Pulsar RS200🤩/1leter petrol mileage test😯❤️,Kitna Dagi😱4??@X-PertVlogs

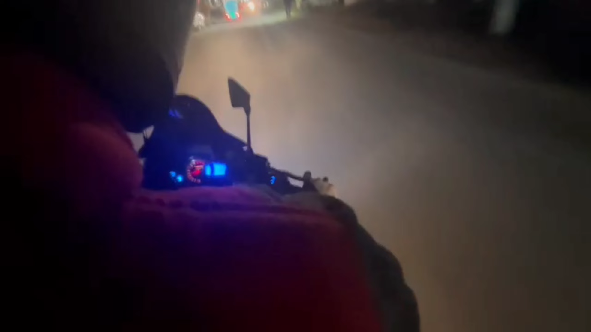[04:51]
15-16 किलोमीटर चली है अभी। फिलहाल साल भाई गड्ढों से लेकर हाईवे, हाईवे से लेकर प्लेन रोड से लेकर ड्राम वाली कोई नहीं छोड़ी हमने। लेट्स गो भाई, दिखाते हैं कहाँ तक होता खत्म या नहीं, व्हाटएवर। सो गाइस देख सकते हैं मेला लगा हुआ भाई, भाई ये है मेला था।